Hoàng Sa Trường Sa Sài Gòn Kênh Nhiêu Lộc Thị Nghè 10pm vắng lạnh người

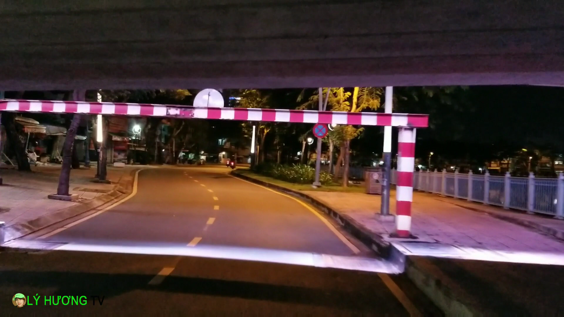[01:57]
Tiến đường đây thì cũng có rất là nhiều những hàng ăn bình thường Nhưng mà hiện tại bây giờ thì đang rất là vắng 10h tối Mọi người gần như là đóng cửa ngủ hết
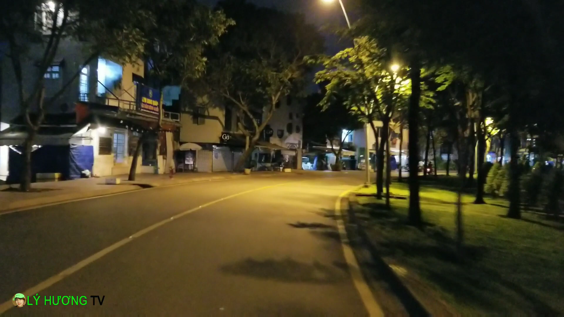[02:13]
Đường thì rất là mát Nằm trên kênh nhu lọc thì nghe Và đây cũng là hai bên đường Khá là mát mẻ, sạch sẽ, đẹp Và hiện tại thì mọi người có thể là dùng để tập thể dục Hít thở hồn khí trong lành Chớ ngày trước kia thì ngay khu vực này Ôi thôi đi qua thì kinh khủng khiếp Với cái phần mùi
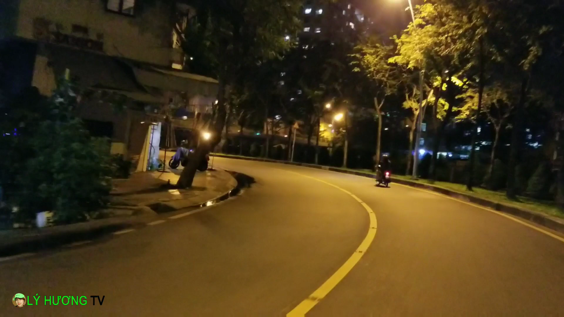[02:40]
Đường vắng khủng không quý vị Giờ chúng ta qua cầu Hoàng Hoa Thám Gầm cầu là khoảng 2m4 Bên kia cũng vậy, cũng vắng lắm quý vị
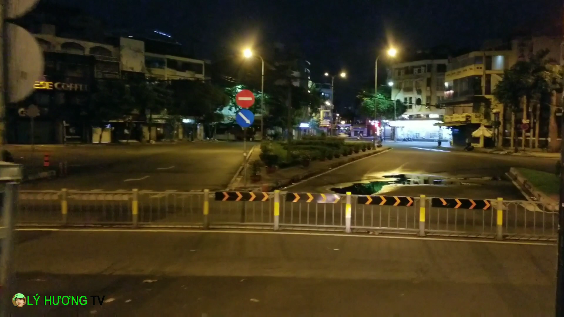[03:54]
Cũng rào trắng lâu rồi Nhưng mà ngày trước kia mình đi thông qua luôn Tuy nhiên do gạt xe quá Nên là mọi người là chấm lại Không có cho đi nữa
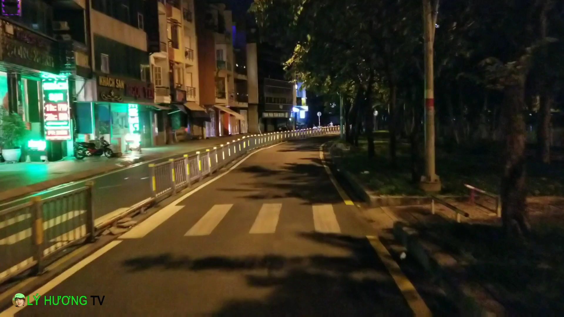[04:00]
Khung này là đường trường xa Khu vực này thì có nhiều khách sạn lắm Khách sạn như cà phê Ở phía bên đây À tối 10h
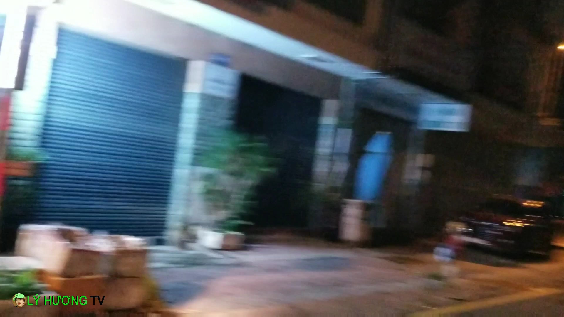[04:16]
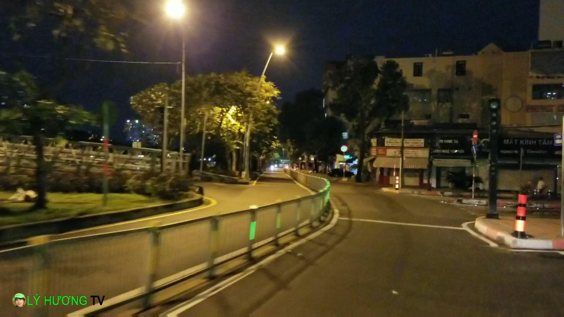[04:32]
Trời ơi quý vị thấy không Cà phê ngủ la liệt Vắng quá dài vắng
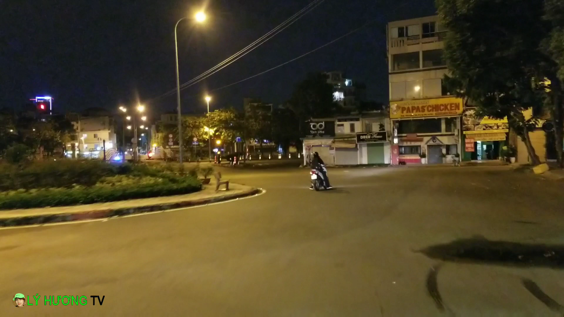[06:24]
Rồi, chúng ta quay lại cầu Khánh Dư chúng ta sẽ đi mé bên đường Trường Sa